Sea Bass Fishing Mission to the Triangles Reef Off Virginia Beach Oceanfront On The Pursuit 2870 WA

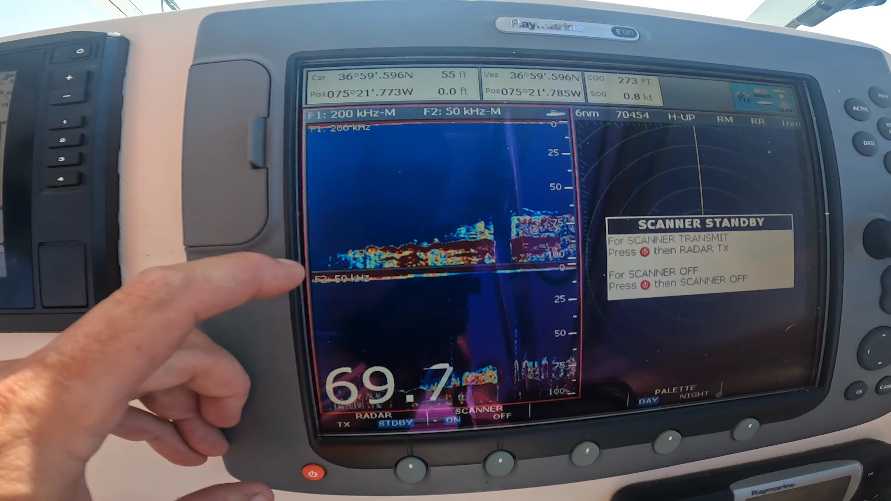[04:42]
100 feet of water to 70 which means it's got 30 feet of relief
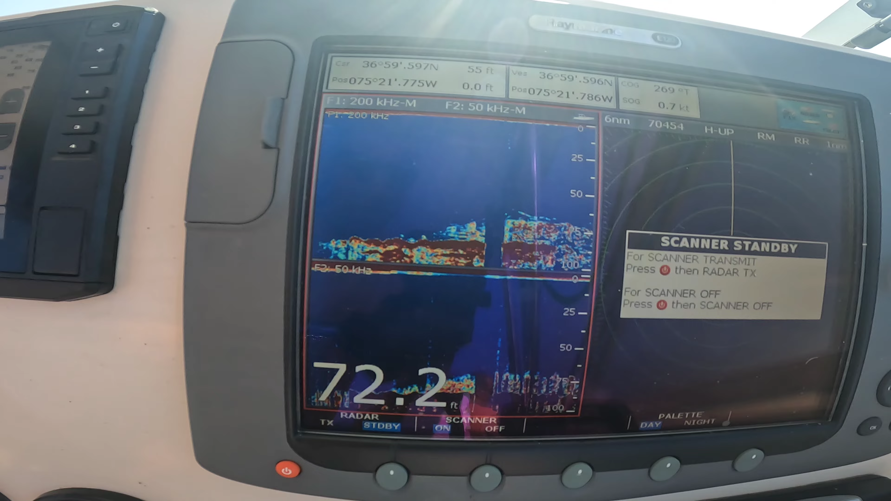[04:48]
and uh that's what you're looking for is that big ship structure these fish are all around the heat where's that net
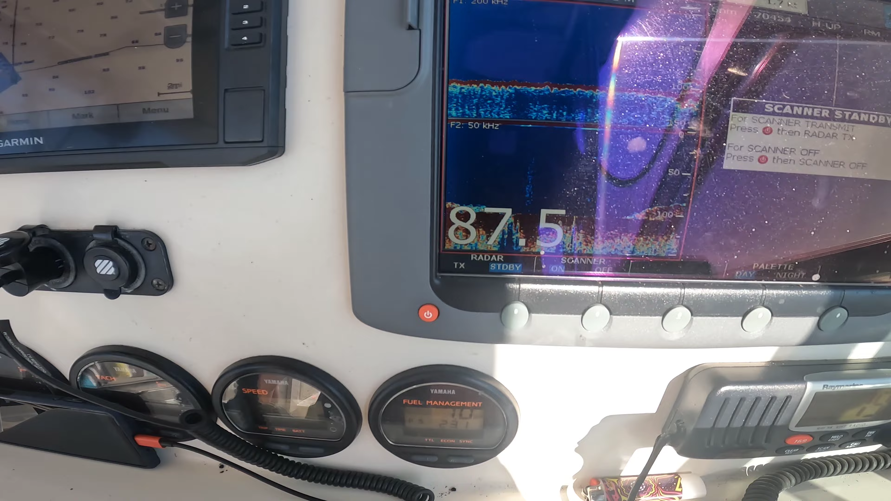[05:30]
there you go 105 coming on up 87 that's right about where we want to be a little closer